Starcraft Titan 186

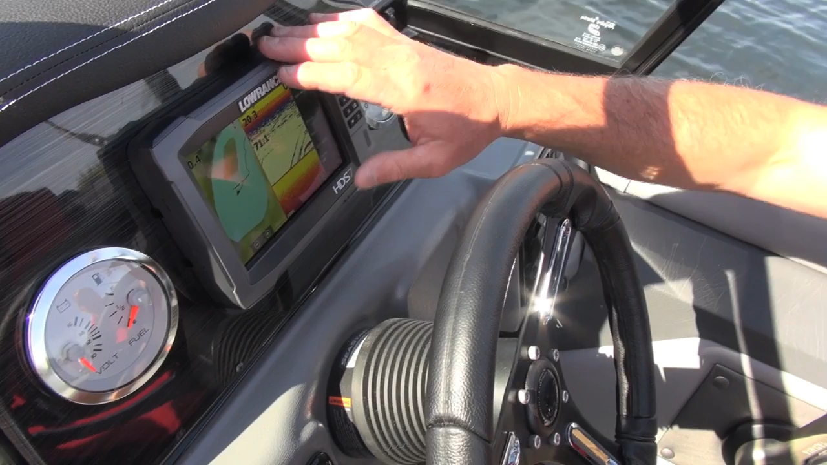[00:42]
One of the things is the in-dash mounting sonar capability. That is so cool because what it does is it takes a sonar unit that would normally be blocking your field of view here and puts it in the console so that it's functional, but it doesn't get in the way of your navigation.